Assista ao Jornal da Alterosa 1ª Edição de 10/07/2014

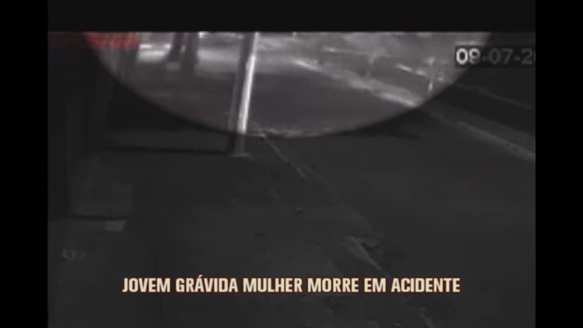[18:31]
A imagem do circuito de um prédio mostra um carro na avenida Divino Espírito Santo, no bairro Cidil, em Divinópolis, quando dois carros cruzam a pista em alta velocidade. Segundo testemunhas, o gol passou direto na rua Amazonas e bateu no Fox.